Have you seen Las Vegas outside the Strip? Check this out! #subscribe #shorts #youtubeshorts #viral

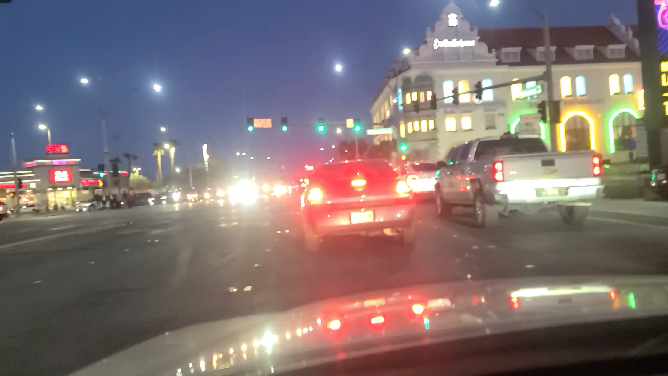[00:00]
Hey folks welcome back to your Las Vegas Don, Las Vegas Don channel. We got the Hofbrauhaus here in Las Vegas, corner of Paradise and Harman.
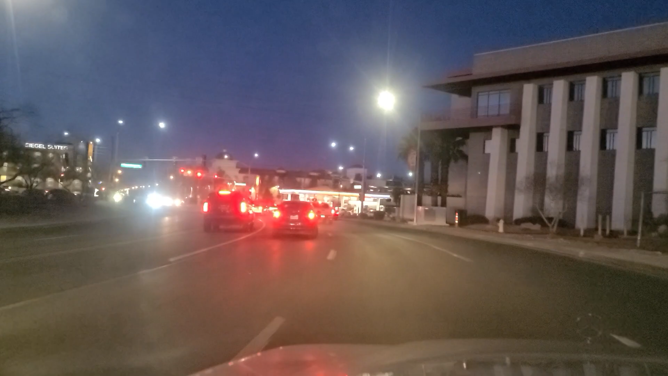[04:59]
major league baseball stadium or any number of other things. Certainly changing the name from Swenson to University Center Drive. Finally got the green light here at Flamingo and University Center Drive. And the Circa at downtown Fremont Street, downtown Las Vegas down there, is in the distance. But this truck in front of me is kind of blocking it.
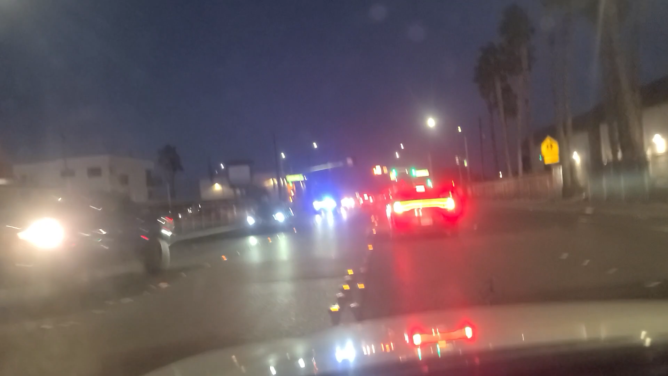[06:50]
And wait our turn. We've got the green light here at Cambridge. We're going to make this left from Harman. I'm sorry, from Twain Avenue. I don't know where I am.
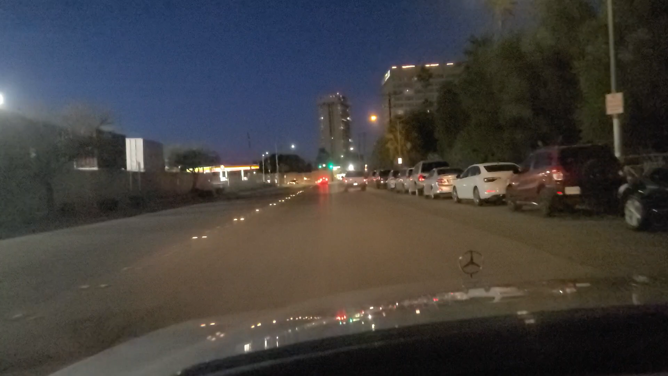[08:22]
At the end of Cambridge. And we'll be making a right and going eastbound on Desert Inn.
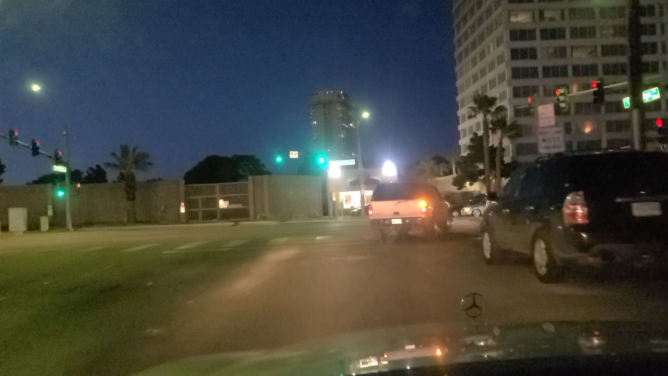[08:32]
And again, please do like, follow, and subscribe to us on YouTube and on TikTok. It helps recommend us to other viewers on YouTube and TikTok. So please make your voices known and heard. As we come up here to Maryland Parkway. And actually we're going to, we're going to make a left.
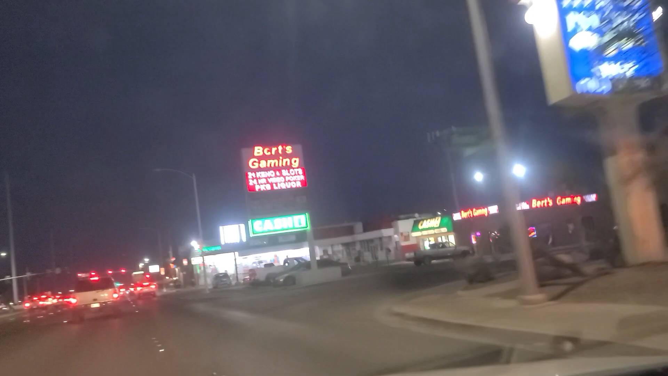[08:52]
Bird's Gaming right there. Bird's Gaming right there. We're going to make a left here onto Maryland Parkway. Carl's Jr. Fast Food. Burgers there. We've got the green light here at Maryland Parkway. So we're going to go ahead and make this left and go northbound on Maryland Parkway here in Las Vegas.
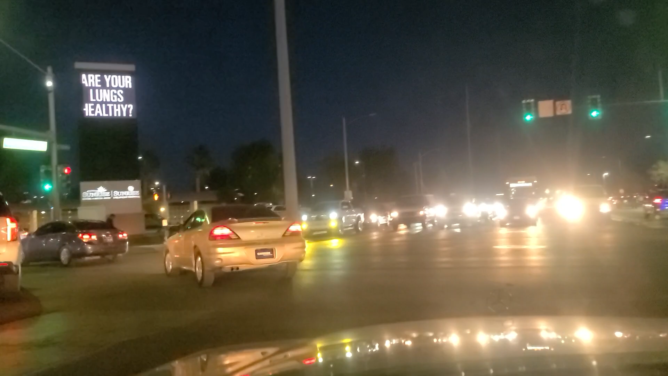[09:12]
Sunrise Hospital there. Lot of, there's a lot of police activity here actually. There's one unit on the west side of the street. And there's a unit here on the east side as well. In front of the hospital. A couple units actually. Not sure what's going on. Maybe they have a car pulled over in there or something. Sunrise Hospital is a, a very common destination for folks that end up, end up injuring themselves. Tourists, et cetera, that injure themselves down on the strip.
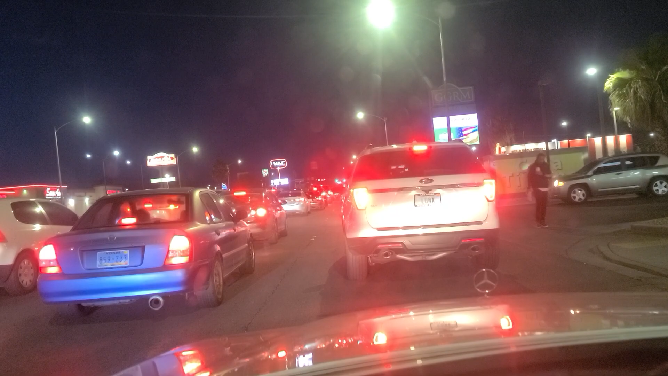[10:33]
It's hot. It's up so high. It's, what, a thousand, eleven hundred feet, something like that. So it's, uh, definitely something that can be seen everywhere. Got the green light here. And as is, uh, the case here on the east side of town, lots and lots of fast food. KFC right there. 7-eleven. 7-eleven. Another 7-eleven. Two hundred feet away from the last 7-eleven. The light here at Karen Avenue.
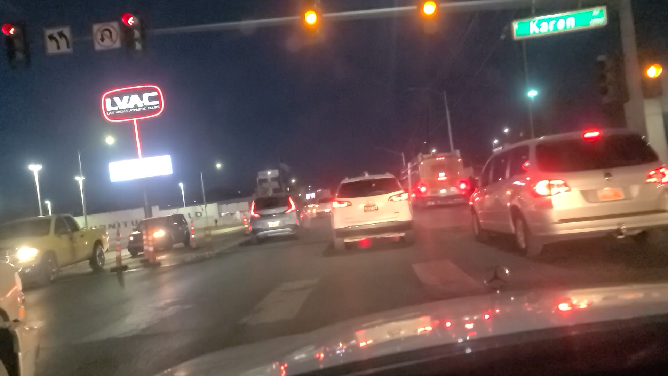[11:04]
And you've got people here looking to duck and dodge in front of us because of the bus. And, uh, try not to, uh, hit those people. And we're going to go ahead and get over because we want to make a right onto this next thoroughfare, which is Sahara Avenue, a major east-west artery here in Las Vegas.
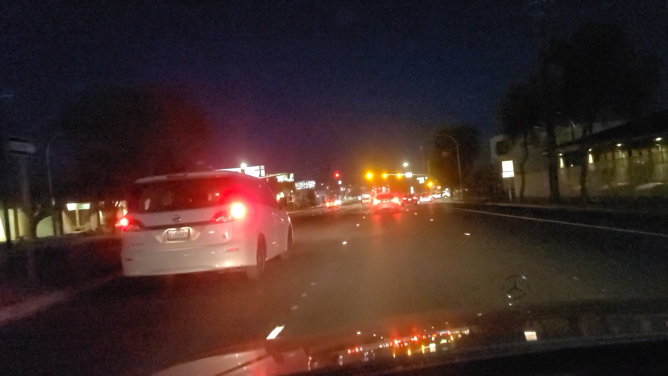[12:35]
As we come up to the light at Burnham. Burnham Street. Another dealership there on the right. We got the green light here at Burnham. So we're going to, uh, continue. Eastbound. As we approach Eastern, which is another major northern, north-south artery here in Las Vegas. Goes all the way from deep in Henderson. Inspirata. That whole area down there, Anthem.
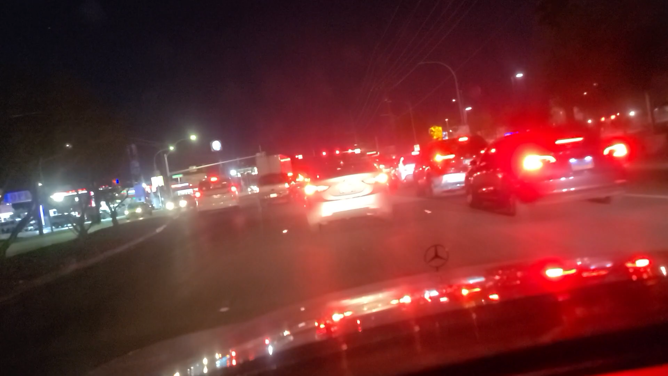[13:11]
All the way up to north Las Vegas. And then kind of end ceremonious, unceremoniously there north of, uh, Craig Road. We got the green light here at Eastern. So we're going to continue eastbound here on Sahara Avenue in Las Vegas. See a lot of, uh, Pupus area. Cabanas. A lot of little shops here. Little shopping centers.
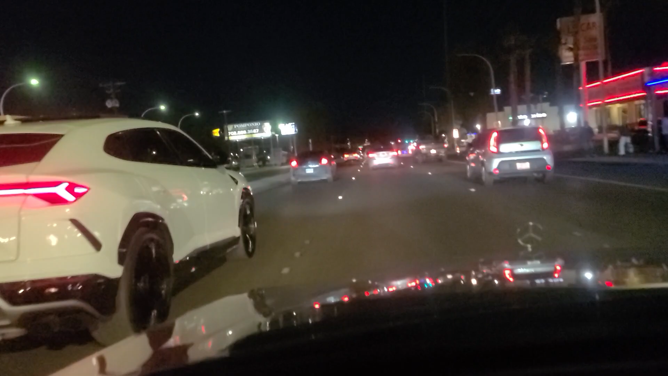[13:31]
Blinding almost every intersection as we continue back into the, uh, all the car dealerships. That, uh, Pepper, Sahara Avenue here. On the east side of town. Atlantic right here. More car dealerships that, that actually do have their lights on.
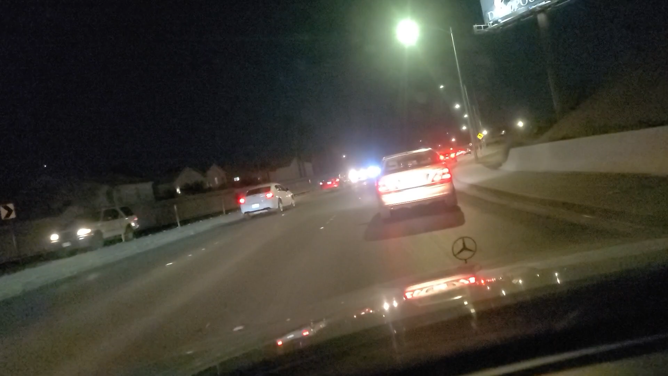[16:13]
Or, unhoused, I guess is the preferred term nowadays. And, curving back to due east here. On Sahara Avenue. Mobile Home Park over here on our right.
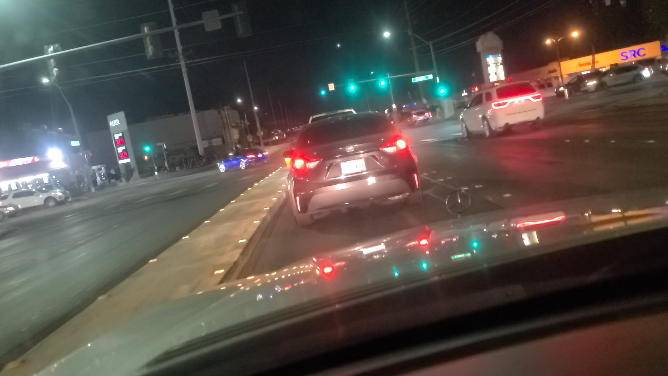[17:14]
We're last in the cycle here for, uh, the thoroughfare for Sahara. Here at Lamb Boulevard. And just a reminder, please do like, follow, and subscribe to us on YouTube and on TikTok. It helps recommend us to other viewers on YouTube and TikTok. So please make your voices known and heard. Speaking of no lights, look at this. I feel like I'm out in the middle of nowhere.
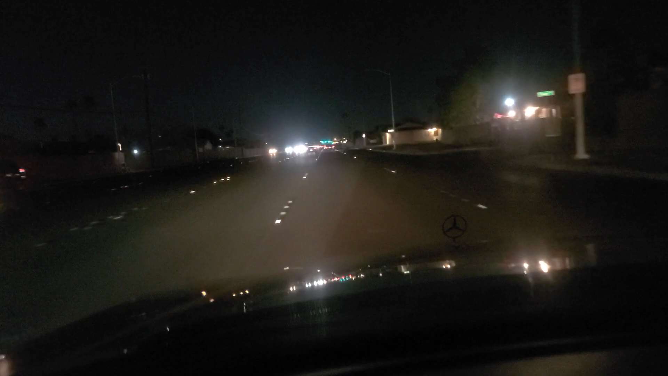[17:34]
And not some congested city. Which, this definitely is congested. But, unfortunately, this sort of environment is a breeding ground for criminal activity. Criminals like to hide in the, uh, shadows. And there are a bunch of shadows here. As we get this yellow here at Wyoming Avenue. Golden Corral Buffet.
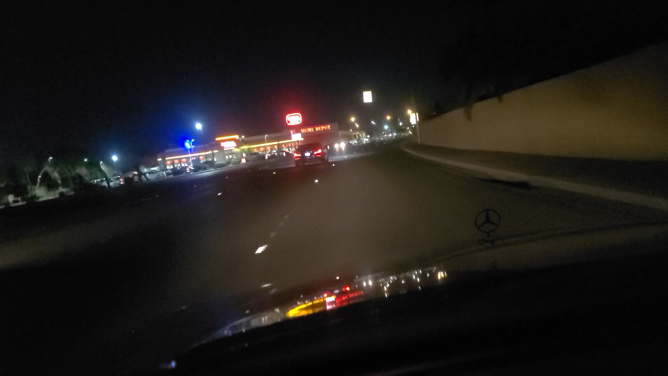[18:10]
One of the few buffets left in town now after the pandemic smashed a whole bunch of buffets out of existence. See more dark parking lots. No dark areas here. Along Lamb Boulevard. This is a major thoroughfare. Major North-South thoroughfare here. And there's just not, uh, a whole lot of light. And, uh, I'm not, oh my goodness. These people are trying to turn left across all these lanes.